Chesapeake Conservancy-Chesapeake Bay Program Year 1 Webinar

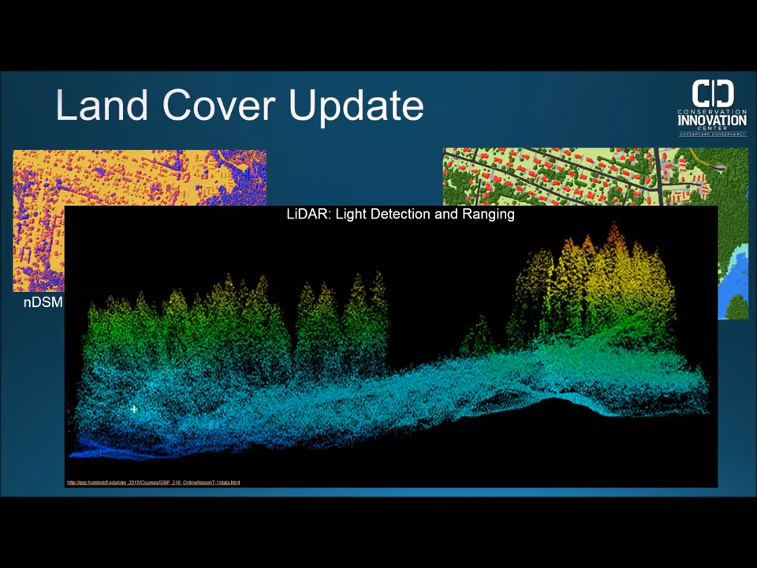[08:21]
So we use those two data sets the DEM and the DSM to create this NDSM which makes it easier to tell a difference between buildings in a parking lot, for example, that may have similar spectral signatures but have different heights so it helps with classification. Next you can see that middle image we use leap off aerial imagery where it is available. This helps with our tree canopy over impervious classes and our wetlands classes. And then the last image, the bottom of the three, is the USDA's One Meter National Agriculture Imagery Program or NAEP, Aerial Imagery. This is available over the entire continental United States for cycling years and it's acquired during agricultural growing seasons so therefore it is leap on.
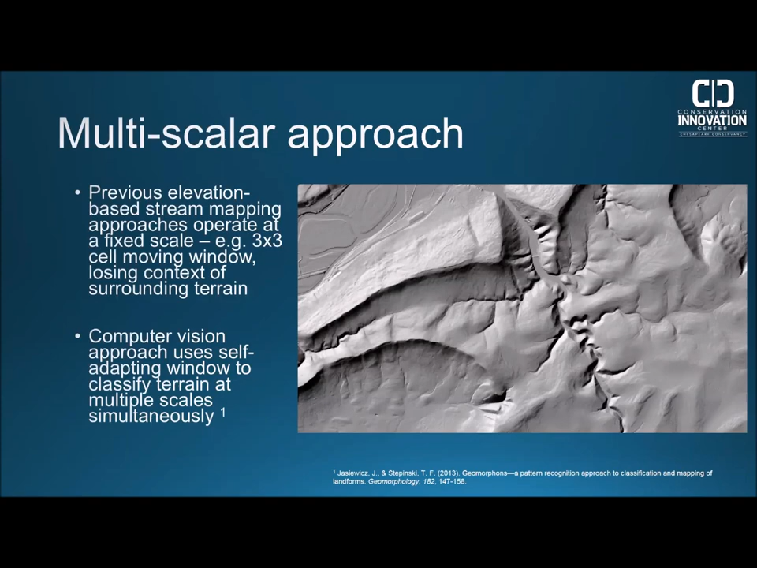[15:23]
Got examples of this on the right you can see a lidar hill shade and just visually interpreting this image you can see where the ridges are and where the valleys are and where the hill slopes are. So this algorithm actually classifies that and quantifies it much the way land cover quantifies what's on the ground.
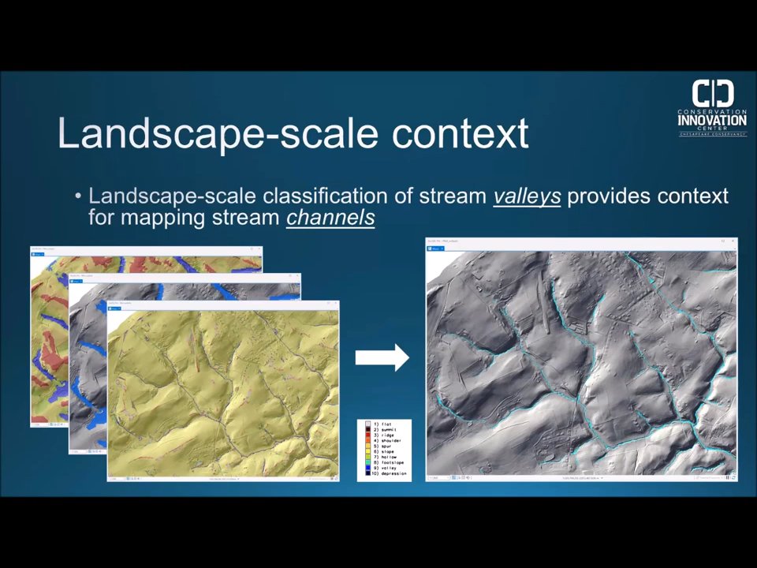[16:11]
One of the issues with elevation based hydrography is that high values in the DEMs such as roads and bridges that cross streams actually work as dams when you try to route the flow across them they block the flow. So previous approaches would require filling these depressions or cutting channels through the roads which is very labor intensive and computationally intensive process.
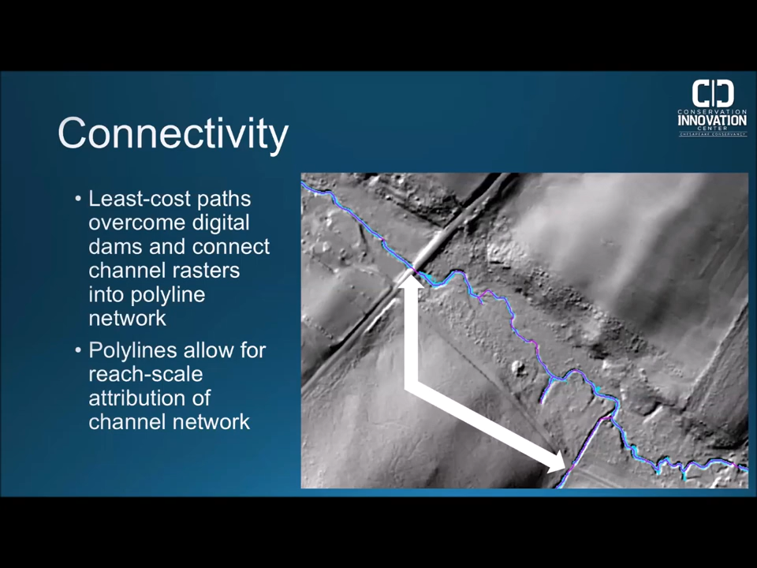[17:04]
So this purple polyline you see here crosses roads in the areas I pointed out and the polyline allows us to attribute the network with different characteristics of the stream such as thankful width depth sinuosity among others.